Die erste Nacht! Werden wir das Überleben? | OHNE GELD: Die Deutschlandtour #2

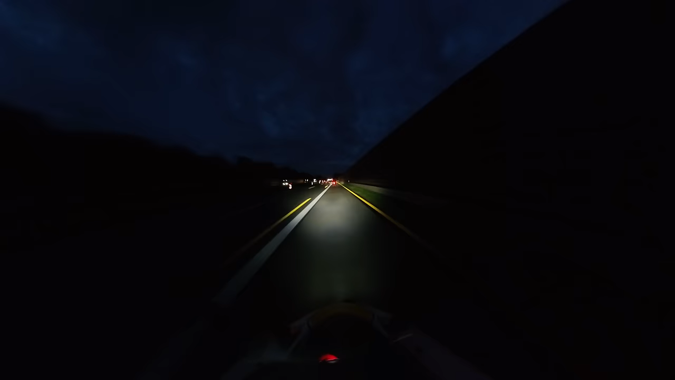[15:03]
Es ist jetzt schon komplett dunkel. Es ist 23 Uhr jetzt gleich. Und wir sind jetzt kurz vor Ankunft. In 10, 15 Minuten sind wir da. Mal gucken.
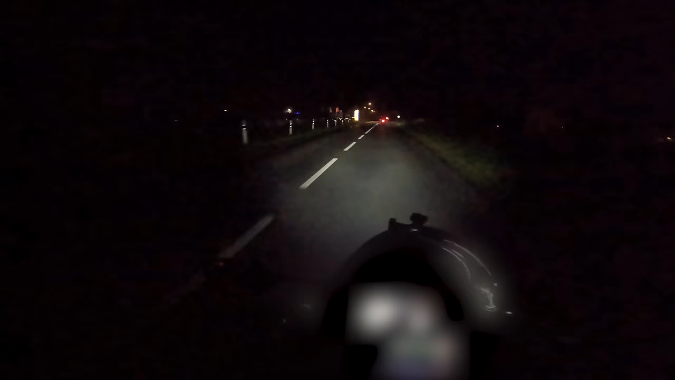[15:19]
Es ist halt komplett dunkel. Uns ist beiden kalt. Die Pullover sind klitschnass. Handschuhe sind nass. Rucksackinhalt ist ein bisschen nass. Ja, und wir wissen noch nicht, ob Niki uns irgendwas zu essen gibt. Mal gucken. Wenn nicht, werden wir uns richtig schön das geschenkte Fladenbrot aus letzter Folge schön mit Salami reinbuttern.
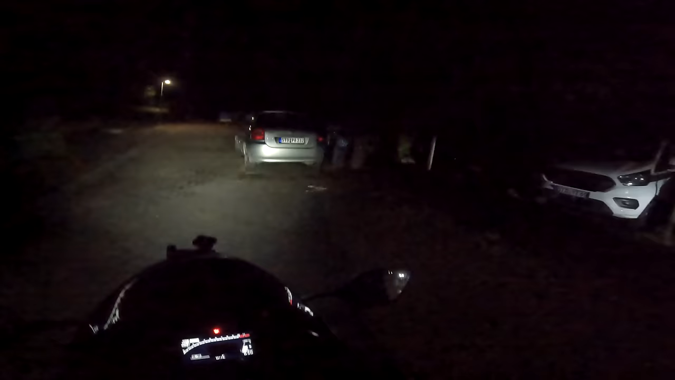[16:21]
Ruf ihn. Das Haus ist genau da. Hallo. Hallo.